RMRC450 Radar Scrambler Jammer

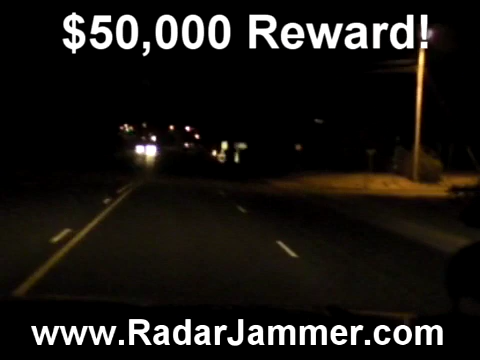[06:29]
We're doing about 37 miles an hour. And you see the speed trailer that's flashing. It's flashing that we're doing 36, 35,